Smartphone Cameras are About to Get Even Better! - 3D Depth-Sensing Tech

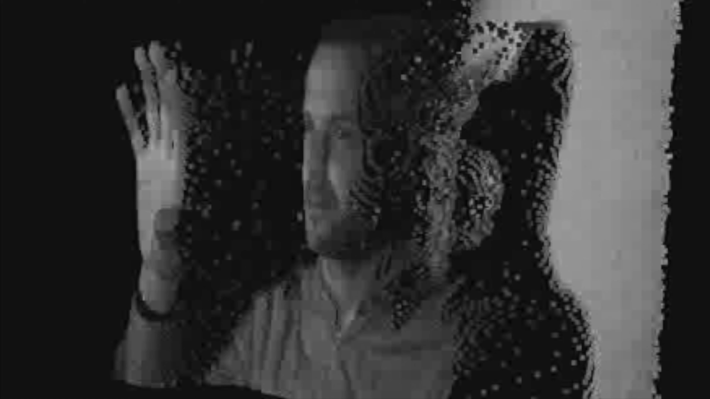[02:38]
TOF technology is not new by any means, having famously been used in Microsoft's Kinect Active Gaming accessory for their Xbox gaming console.